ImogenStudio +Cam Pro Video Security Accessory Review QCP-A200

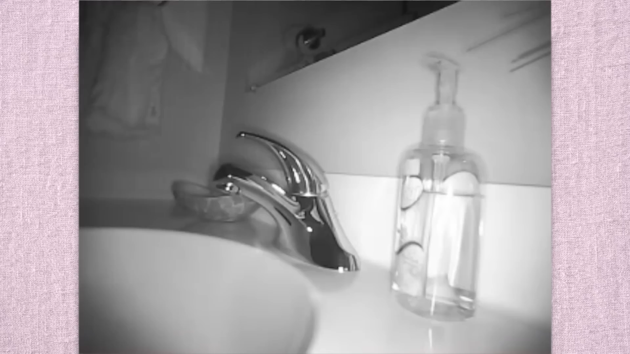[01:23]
here to help the camera pick up stuff in darkness and you can see some night vision footage here